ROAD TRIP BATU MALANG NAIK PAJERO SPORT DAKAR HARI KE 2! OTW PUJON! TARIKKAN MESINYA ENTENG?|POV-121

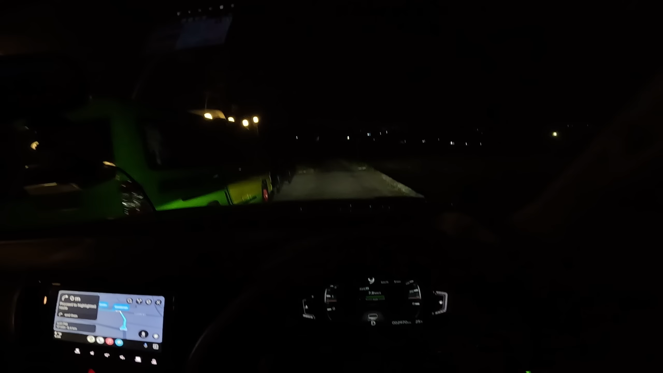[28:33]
Oke, teman-teman, ini aku mau tunjukin ya seberapa terang nih lampunya Pajero.
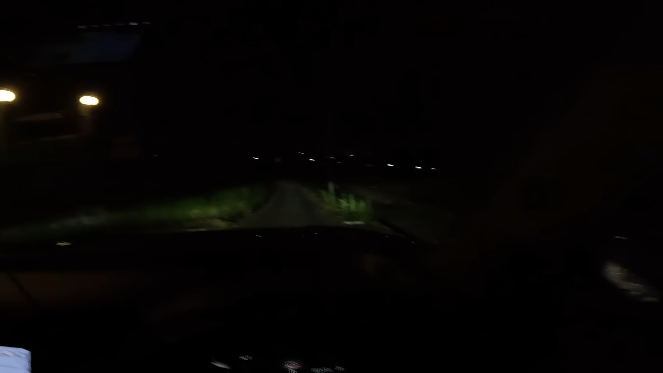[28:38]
Aku matiin. Nih.
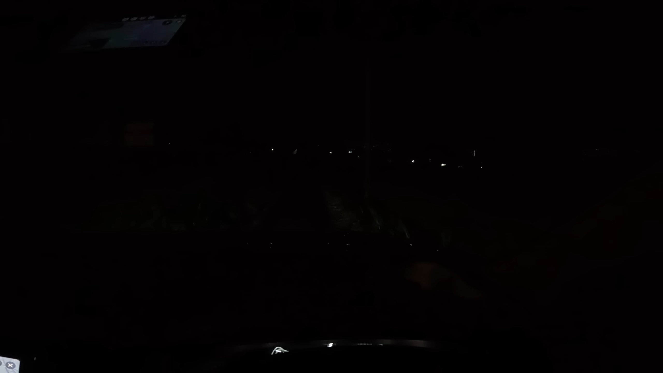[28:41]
Jalan aku nyalain guys. Dan wah, ini sebentar teman-teman. Jalannya juga susah ini, teman-teman. Bentar ya. Agak serem juga ini jalannya.
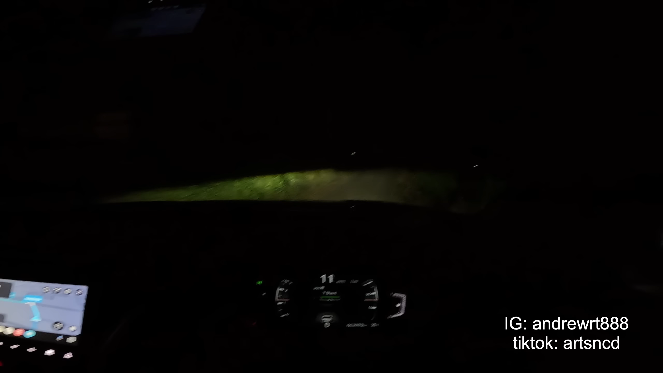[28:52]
Ini high beamnya, boom, loh, nggak bisa. Nah, ini guys, high beamnya seterang itu, makanya aku bilang nggak perlu upgrade sih. Kalau untuk yang Pajero baru ini sudah lebih dari cukup. Nih ya, aku cobain pakai fog lamp sama enggak. Ini pakai guys. Ini nggak pakai, ini pakai. Nih beda banget ya, karena selalu aku bilang karena fog lampnya ini posisinya itu agak atas,